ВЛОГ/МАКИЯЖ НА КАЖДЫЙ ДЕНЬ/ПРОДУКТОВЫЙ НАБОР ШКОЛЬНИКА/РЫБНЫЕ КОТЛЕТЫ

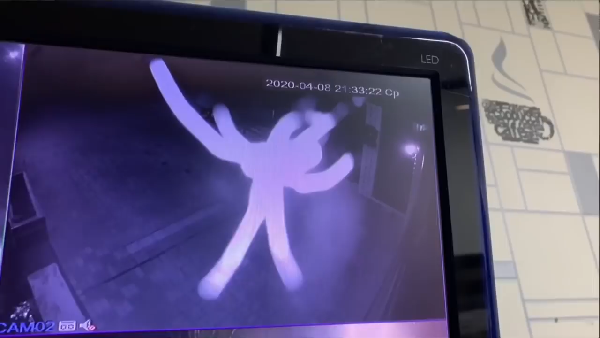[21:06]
девочки хочу вам показать у нас но есть камера наблюдения где калитка смотрите какое чудовище проснулось
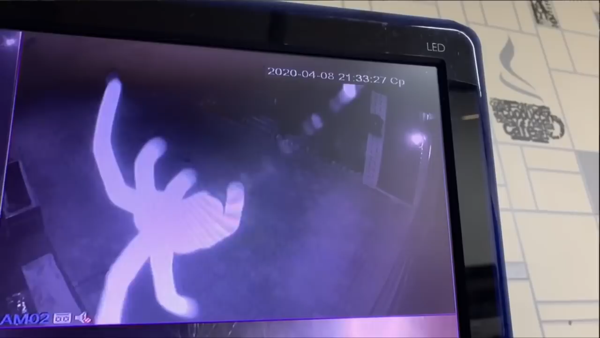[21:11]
я не могу на камере наблюдения у нас это для безопасности в том числе когда кто-то звонит у нас в калитку чтобы видеть